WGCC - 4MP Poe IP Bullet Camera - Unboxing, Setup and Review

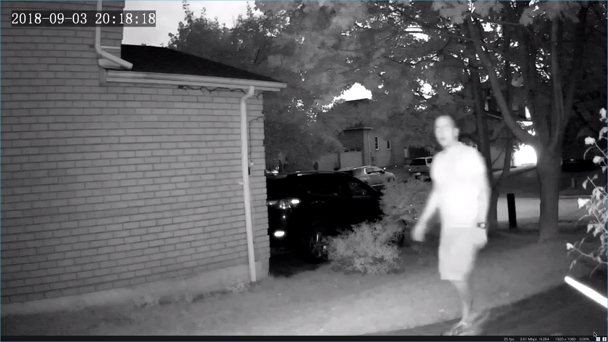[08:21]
I am looking all blurry you can't really notice my face or detail in my shirt just going up to the camera provided the most detail so overall I found this camera a bit of a chore
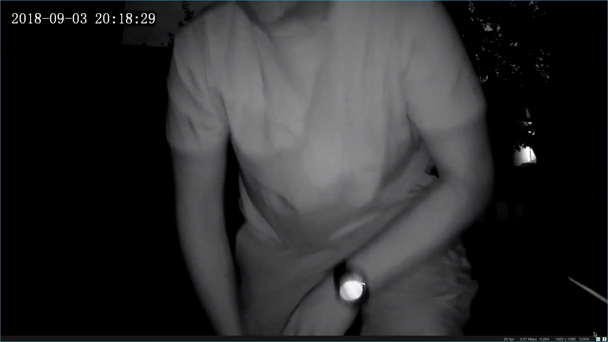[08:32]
to set up not being able to connect just to the browser and just see your live footage to me was a big hassle I had to reach out to the actual vendor just because I couldn't find their website to provide any drivers and plugins and if you do decide to go with this camera I am gonna drop the links down below just in case you have a hard time finding them like I did another thing I wasn't too keen on was the fact that when hooking this up the surveillance station out of the box I couldn't figure out how to get it to go more than five frames per